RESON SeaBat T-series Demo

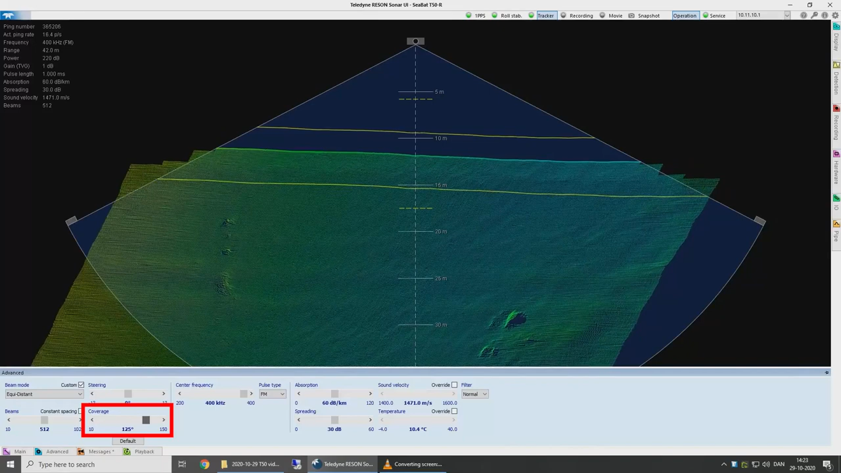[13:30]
Notice how Tracker automatically changes my range setting so the seabed is located in the optimal position. You can also change the swath coverage
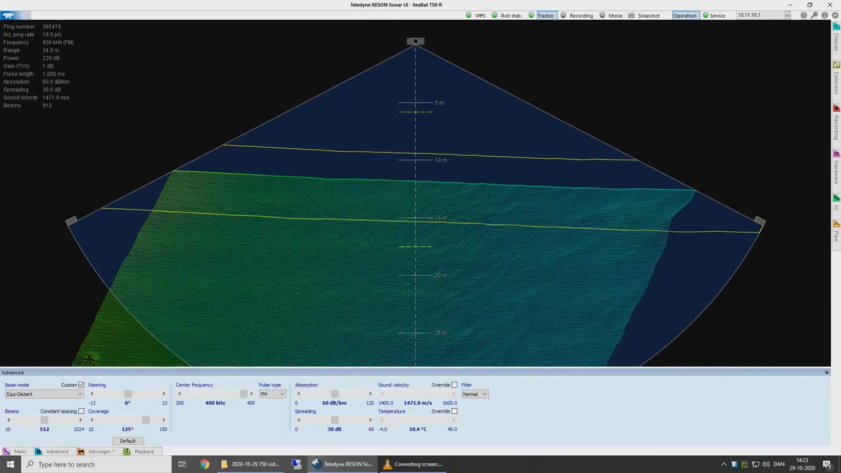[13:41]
manually if you want to focus the beams into a specific area on a specific feature. For example, to look up a key wall or breakwater.
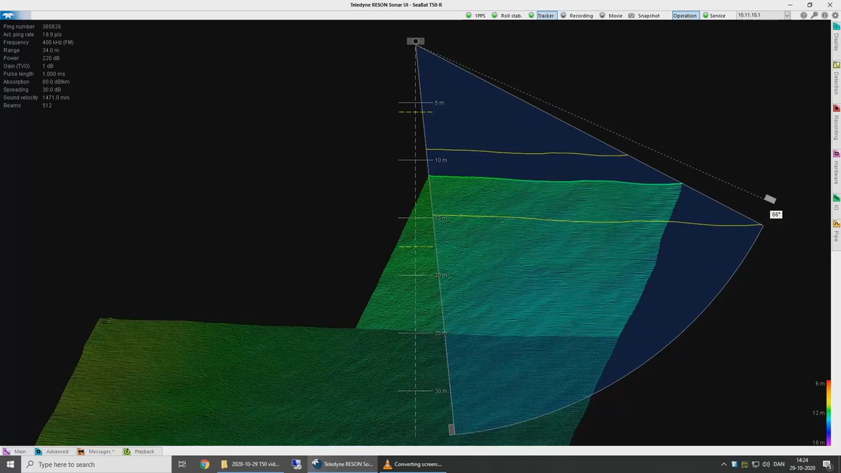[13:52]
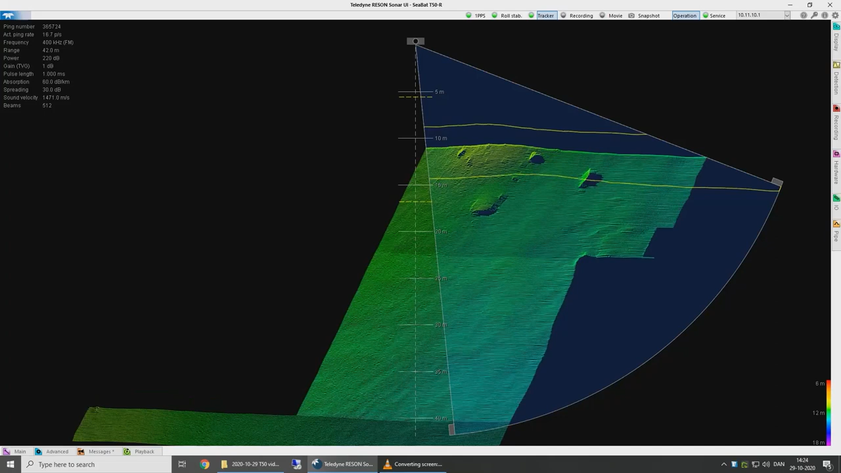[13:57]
Everything is fully configurable by the operator in real time.
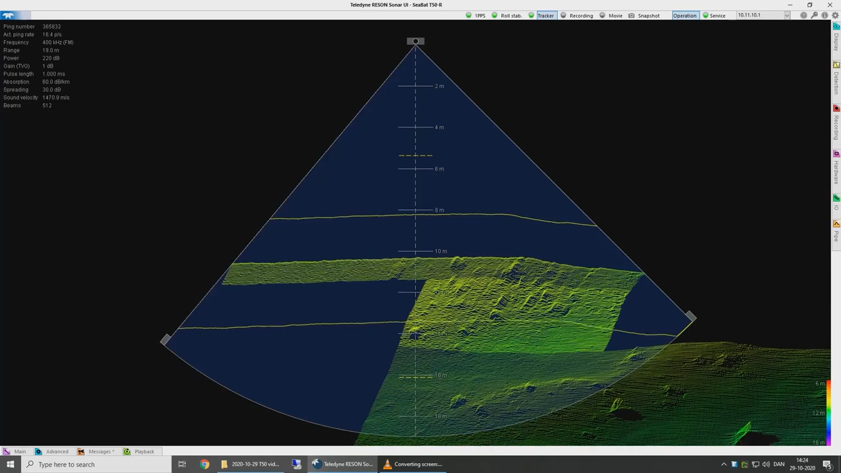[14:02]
The CBAT beam former is extremely flexible. Right now we're generating 512
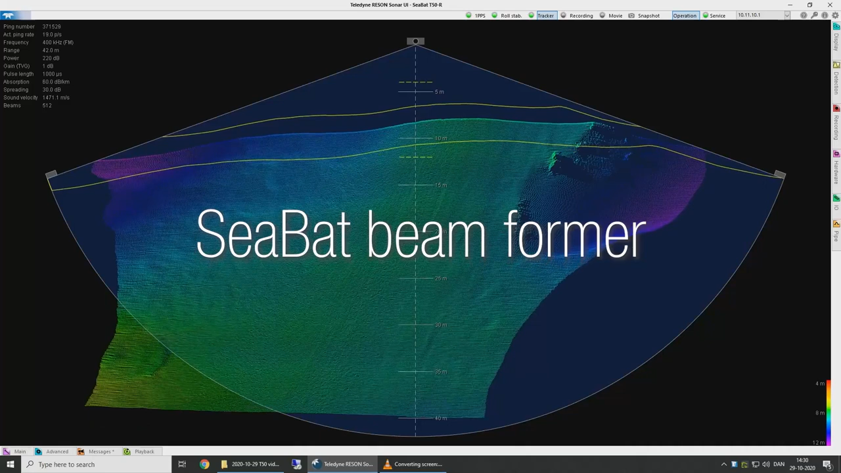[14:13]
beams equally distantly space on the seabed. But we don't know exactly what that sounding spacing is.